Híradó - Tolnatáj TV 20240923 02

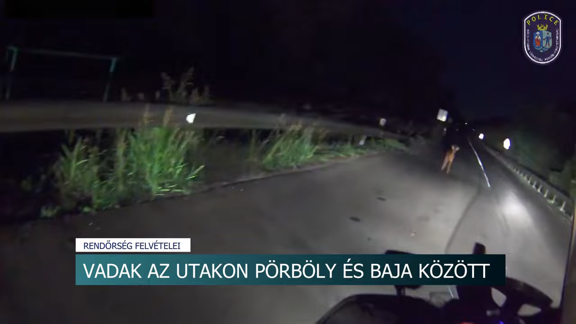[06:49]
Ezen a Bácskiskunvár megyei rendőrség által készített, megdöbbentő felvételen jól látszik,